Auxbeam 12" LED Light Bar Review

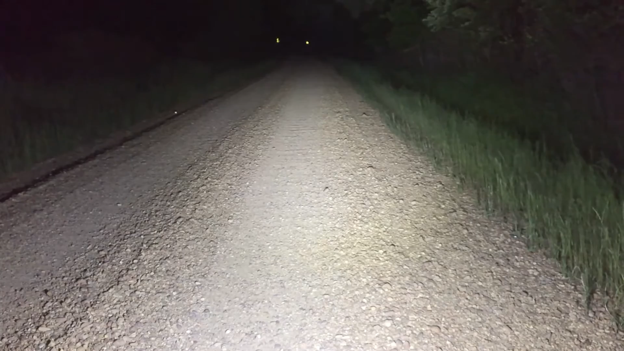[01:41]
front of me they are about maybe 125 yards away now I'm gonna flip off the LED light bar and show you what it looks like with just headlights and there's my low beams and you can't even see the signs